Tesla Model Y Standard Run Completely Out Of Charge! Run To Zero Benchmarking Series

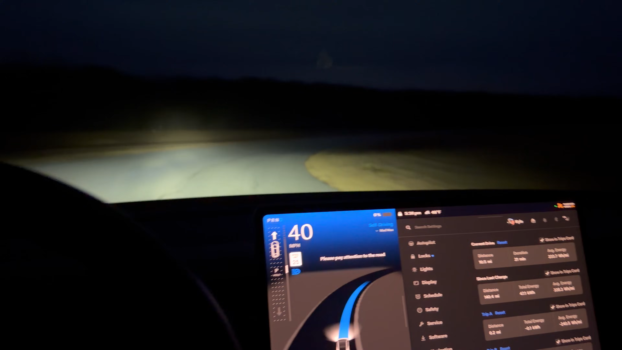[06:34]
and we are now in the official run to zero. No fanfare, no major warnings, no turtle mode, nothing popped up about hitting zero percent.
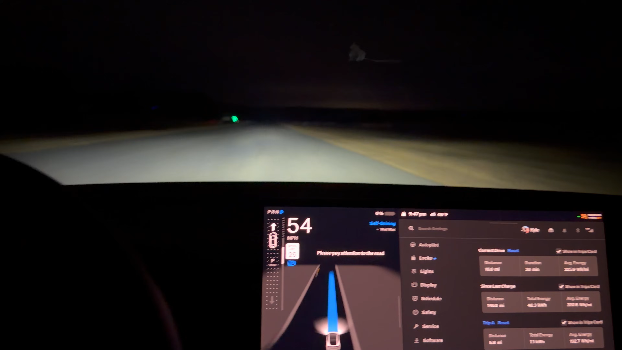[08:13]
Just simulating normal real world driving conditions, you know, somewhere around here. Now FSD is picking it up. I'm off the accelerator pedal and it's given more. Now it's breaking. Don't know why, but it's working just fine.
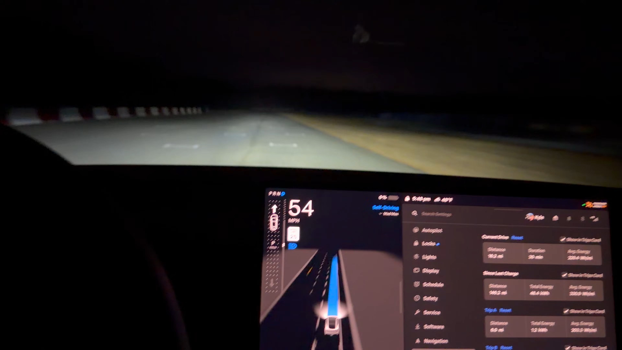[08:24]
And it's holding steady state. Perfect. But we are 1.2 kilowatt hours below zero percent. We've traveled six miles. That feels like it would be like a normal buffer.
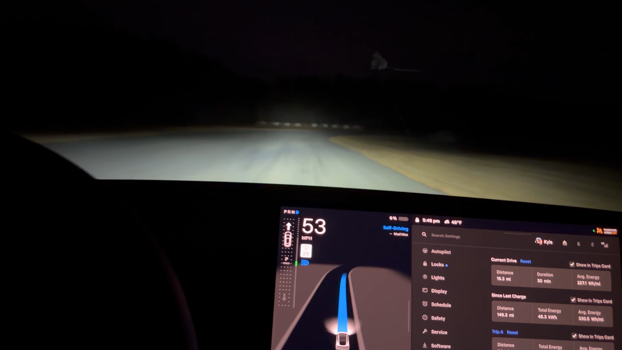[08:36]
And then the car should die because you want, I think, the consumer to use as much energy as possible. You want to give them the most amount of real world usable range, but put a little bit extra in there, maybe just in case they miscalculate. Tesla seemed to just put a huge buffer in these cars. And I don't know what to expect from the standard range compared to the long range, but we're about to find out. The long range battery pack I just ran a couple hours ago did 5.9 kilowatt hours below zero before it died. That is a ton of hidden capacity that no normal
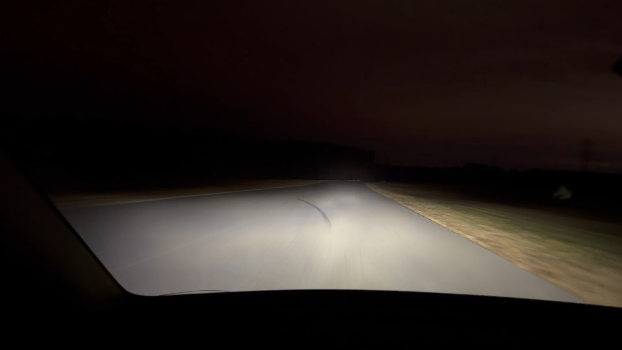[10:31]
Pretty good. Merging on the straightaway, we've been driving again for about almost 14 miles past zero. That's full power. So FSD, when I push the accelerator pedal down, I feel no difference in acceleration. So it's holding it pretty wide open, merging on the straightaway, which means we have a pretty big power limit,
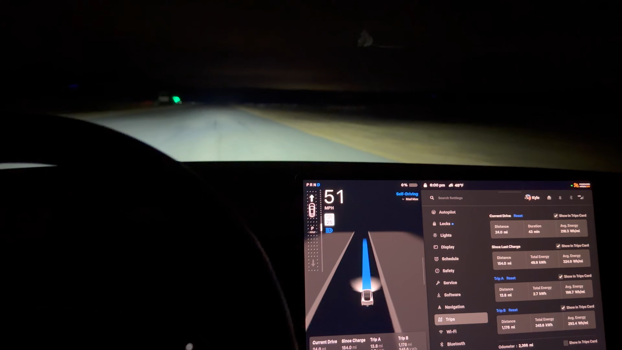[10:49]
even here at, you know, three kilowatt hours used. So I would say about 14 miles past zero,
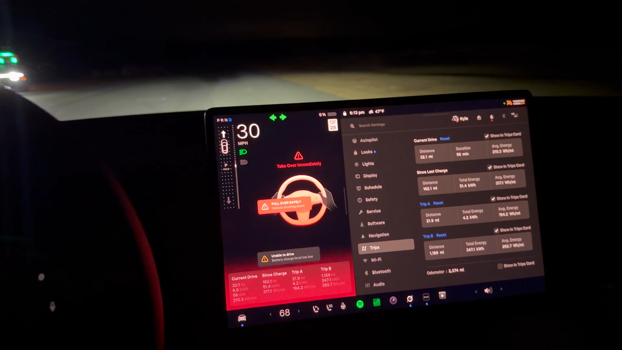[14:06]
So I'm pushing the accelerator pedal and it says take over immediately. Vehicle shutting down.